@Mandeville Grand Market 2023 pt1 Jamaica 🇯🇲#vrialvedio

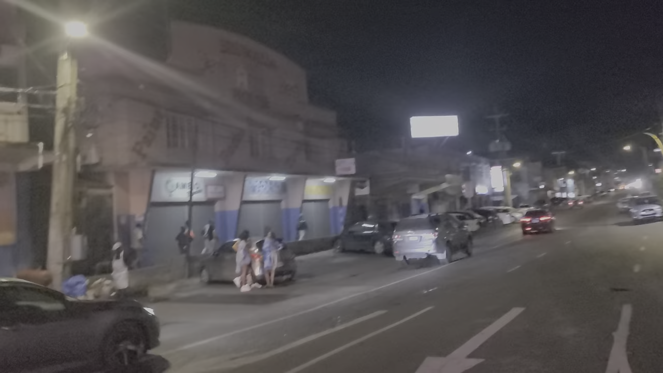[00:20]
So currently, as you can see that side here, it's Ward Avenue. So we're gonna take you right